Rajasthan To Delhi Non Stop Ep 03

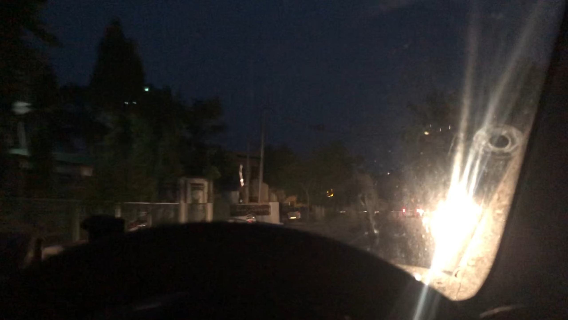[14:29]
फिर उसके बाद बस हाईवे आ जाते, फिर
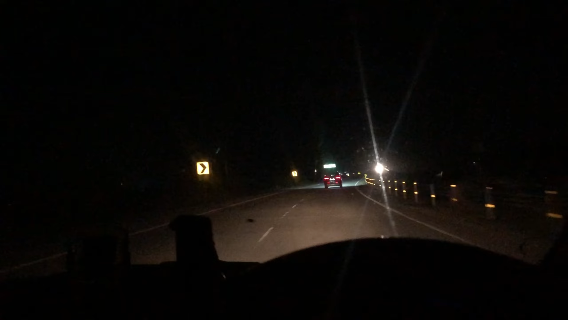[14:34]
यार अपना ये सोनी पटाला रोड आ चुका है, तो घर अभी 10 मिनट में पहुँच जाएंगे, यहाँ से रह गया 8-9 किलोमीटर और रह गया घर, यहाँ से घर पे जाके रेस्ट करेंगे।